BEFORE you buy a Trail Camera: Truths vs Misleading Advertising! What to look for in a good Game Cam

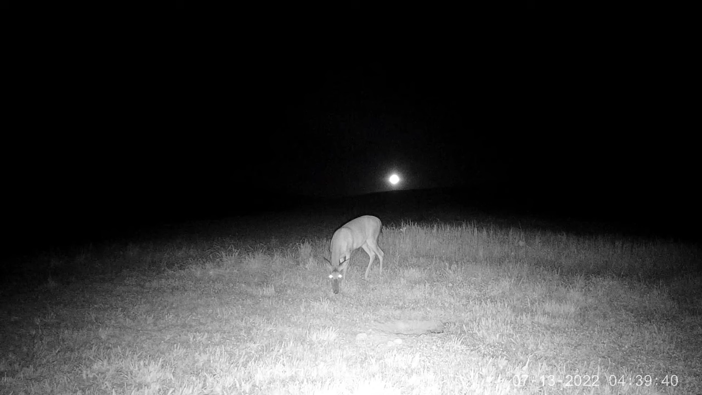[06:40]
directly at the camera when it's taking a picture or video at night you will see that small red glow from the 850 ir now in contrast the 940 ir is not visible to the human eye
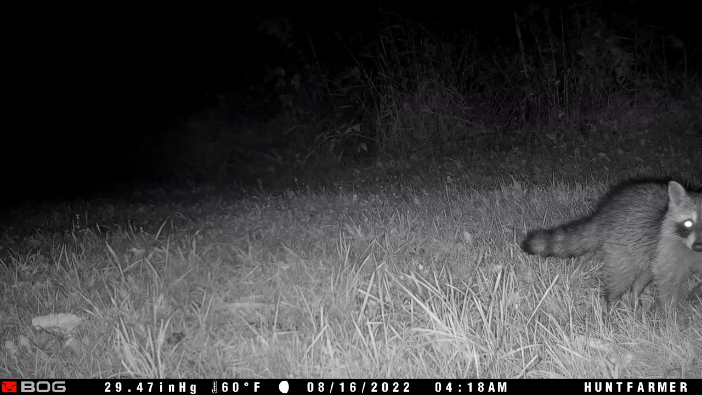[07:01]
the trail camera 940 is going to be what you want to look for now again they advertise it as uh different names and some manufacturers have their own specific name for it but oftentimes you have to dig
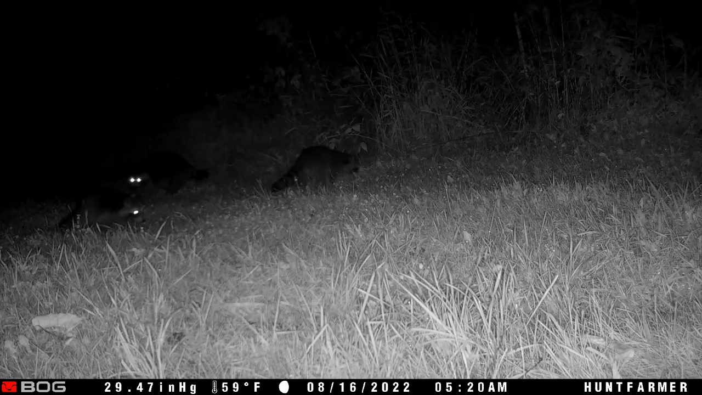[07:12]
into the specifications maybe on a website or maybe in small print on the back of the trail camera to see if it is 850 or 940. it really comes down to personal preference and how you're going to be using the trail camera again if you want uh the greatest range or the most footage out of your ir
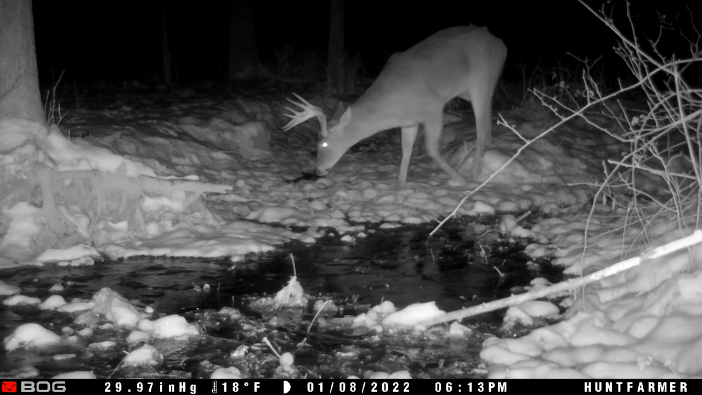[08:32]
the narrower field of view again you're not going to see as much in the photo or video but it's going to seem much more zoomed in or you're going to seem uh up close to the animals let's say you're going to be
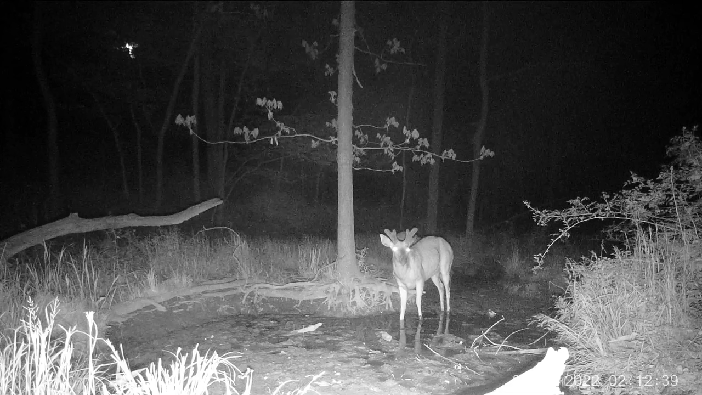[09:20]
away so the wider the angle the more you're going to see but everything's going to appear further away and smaller uh in their pictures and videos whereas your narrower field of view is going to bring everything a little bit closer but you're sacrificing some of the field of view so it really comes down to what you're going to be using your trail camera for and a personal preference but i would advise to at least know what
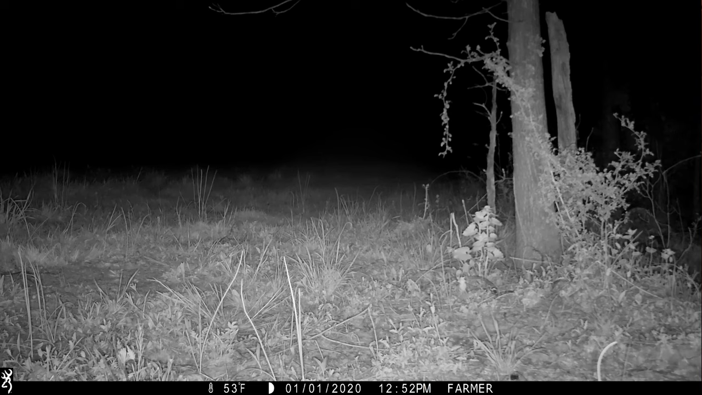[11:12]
has a pretty good trigger speed especially if you set it up correctly now i realize some of you might be screaming at your screen right now saying no absolutely there's a difference